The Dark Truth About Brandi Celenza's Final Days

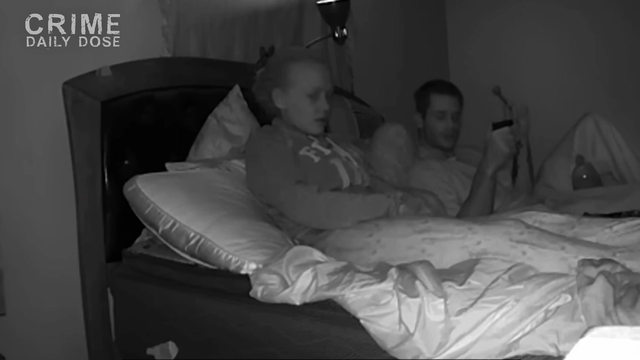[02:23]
For starters, the couple had problems. They weren't perfect. Keith's protective nature, once a source of comfort for Brandy, began to feel like a constriction that seeped into their life. Their home even had surveillance cameras all over, a pivotal detail that would eventually lead to Keith's downfall. He would later forget that every interaction was captured,
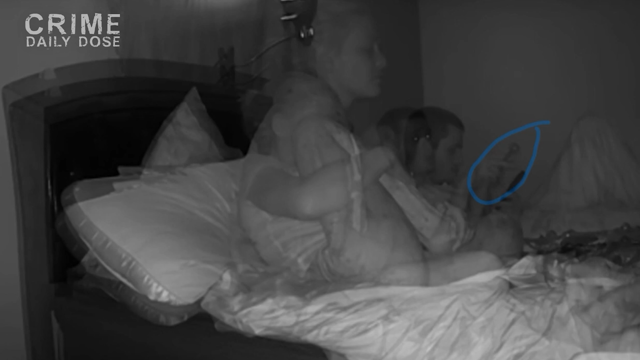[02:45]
and that the system had cloud backup, making everything retrievable. Security footage inside their home would reveal that they often shared an addiction to methamphetamine. However, records show Keith was deeper into the drug problem, and it slowly but surely manifested in their bond.